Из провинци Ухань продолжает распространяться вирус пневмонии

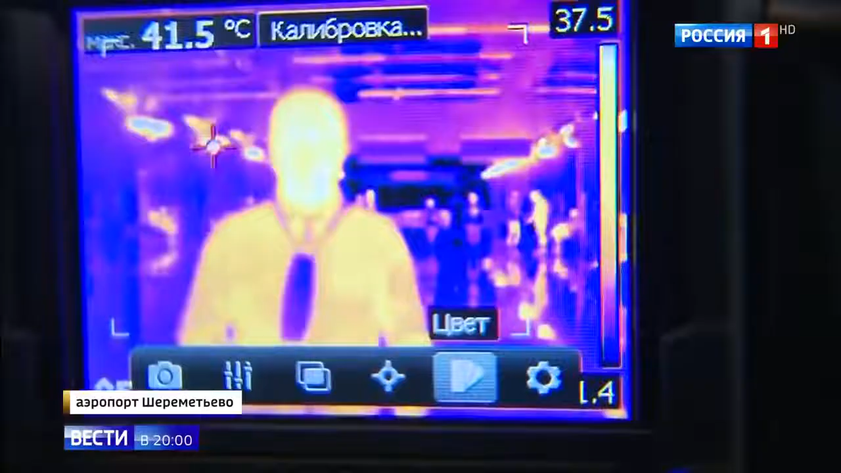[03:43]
На экране сейчас такого приятного жёлтого цвета.
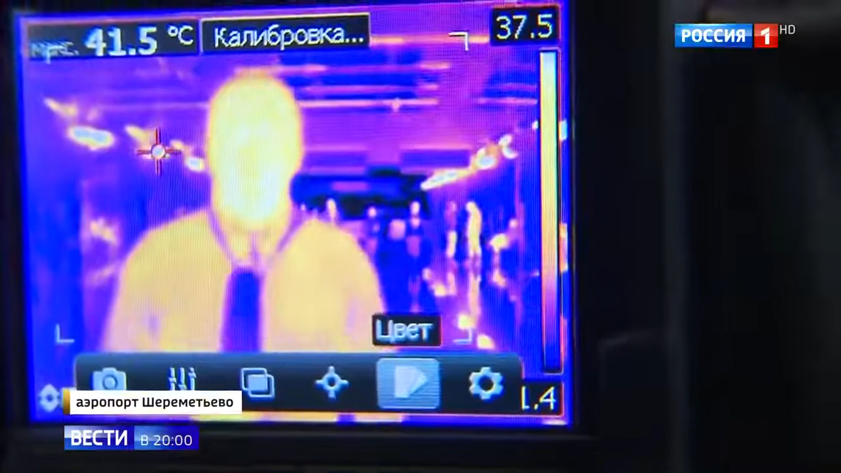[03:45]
Это значит, что температура моя в норме в районе 36 градусов.
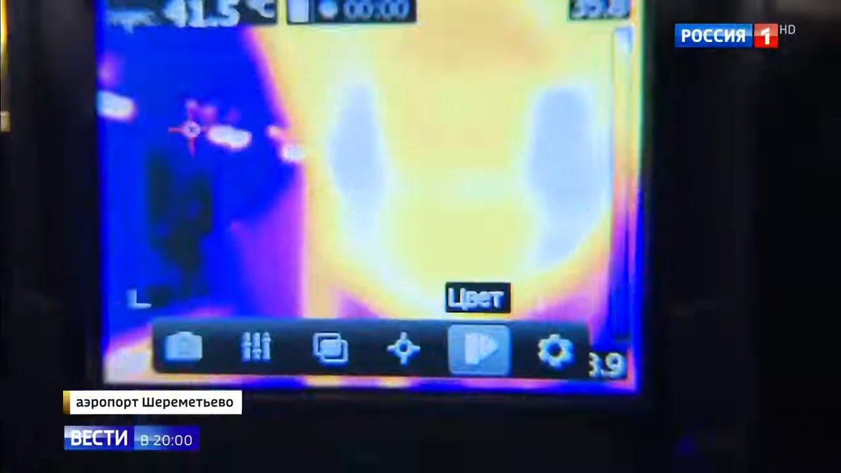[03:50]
Это переносной дистанционный тепловизор.
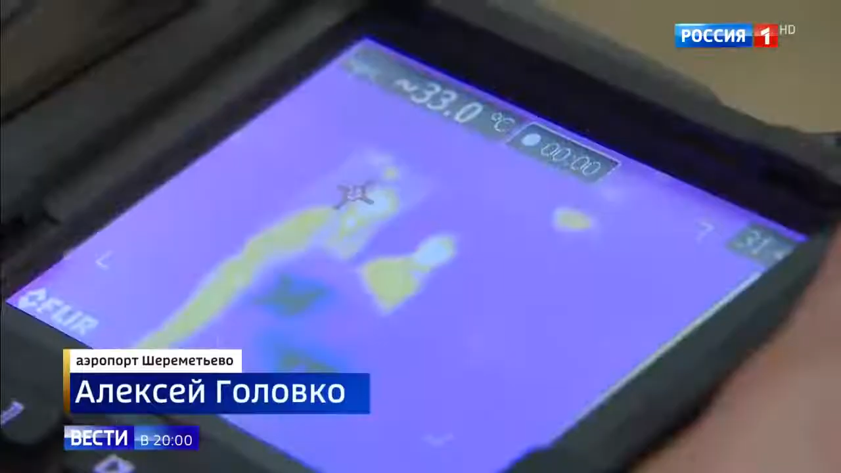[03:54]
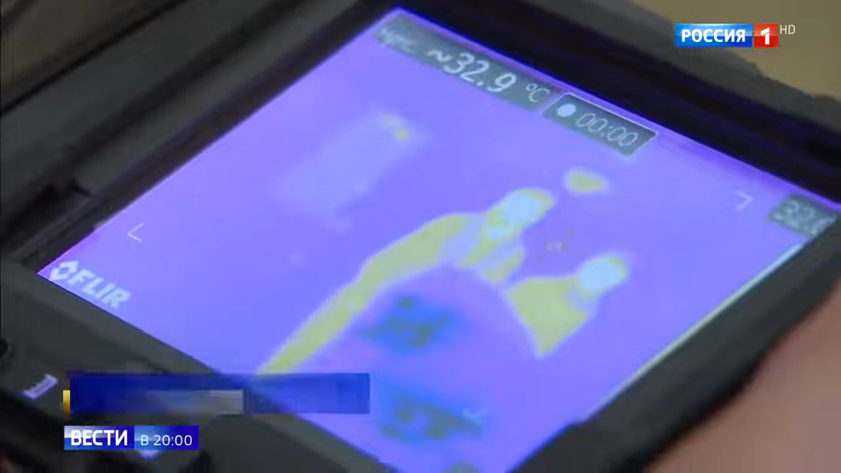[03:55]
On screen: spot 32.9°C
Прибору всё равно, обычная простуда у человека или опасный вирус. Но в любом случае температура – это уже сигнал для врачей.